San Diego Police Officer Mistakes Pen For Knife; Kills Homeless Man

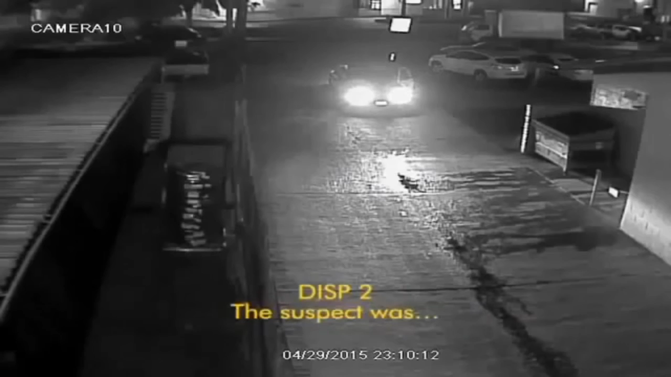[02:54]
Tessica was wearing a gray sweater with a red shirt underneath these 50 to 60 years old Asian or Hispanic male. Okay, I got him in the alley. 615 John with him in the alley. We're going to be keeping emergency traffic on Hancock. Shots fired. Shots fired. Code 4, send an ambulance.
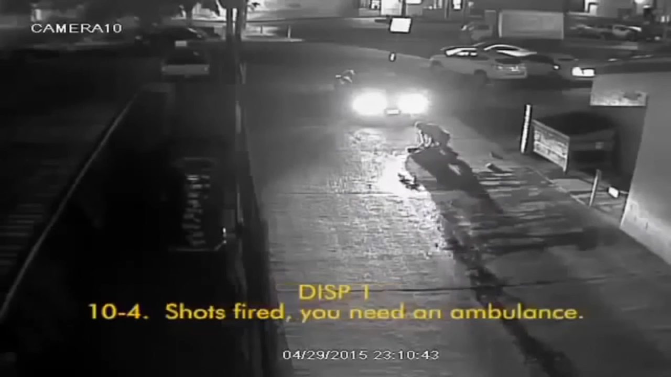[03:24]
10-4. Shots fired. Needed an ambulance. 15 Sam, if you can put me on it, and I'm in route.
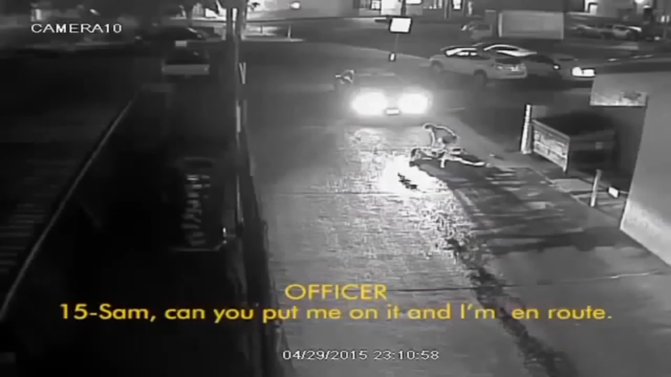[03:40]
615 Sam, 10-4. Continue an emergency traffic on Hancock.